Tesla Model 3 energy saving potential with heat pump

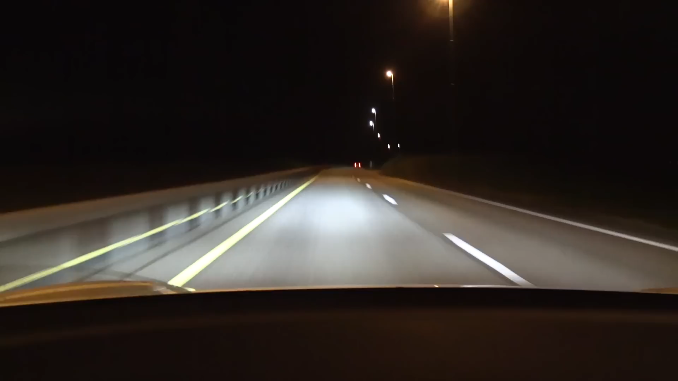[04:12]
And we want to avoid getting any draft effect or getting stuck behind some other car. So yes, I will do a little sin and drive like a typical Norwegian, hug the left lane and see if I can get as consistent results as possible. So driving conditions today are pretty good. Dry roads and not too much wind and yeah, six degrees Celsius outside. Round one, 213 watt per kilometer.
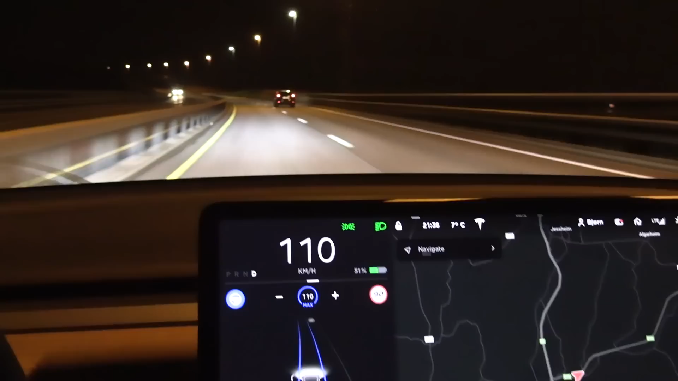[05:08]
I already see one potential flaw here. We have one guy here. He drives almost the same speed as me. He actually actually accelerated fairly hard in the beginning and then he slowed down. And yeah, so it might not seem like it, but I believe I'm getting a little bit of drafting effect from him, even though I'm about three, four seconds behind him. So we will see then in the two next tests. Okay. First round without HVAC, 187.
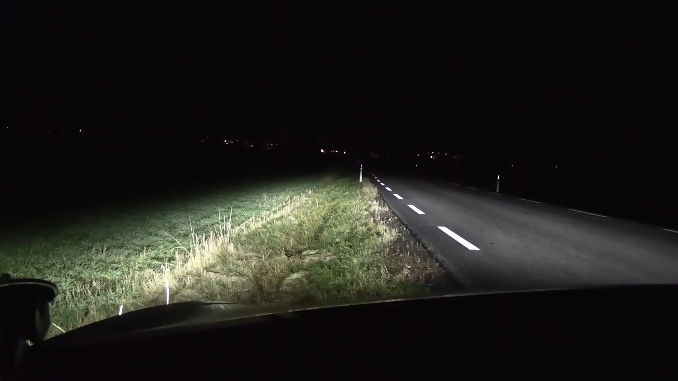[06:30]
And the last test is to measure the, the idle consumption while the car is just parked, but without the lights on. Well, actually, hmm, it should be the lights on. Okay. Let's turn it on. It shouldn't matter too much, but so what I want to do now is check the time 2207.
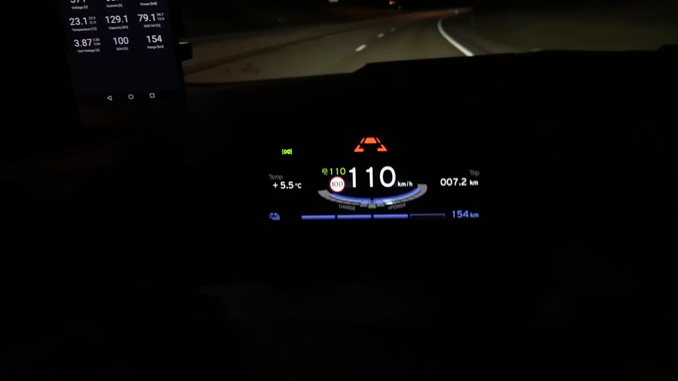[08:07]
but 110 here is about 107 real speed. Whereas in Tesla 110, there is 108, but close enough. All right. 211. So close enough. The other one is 208.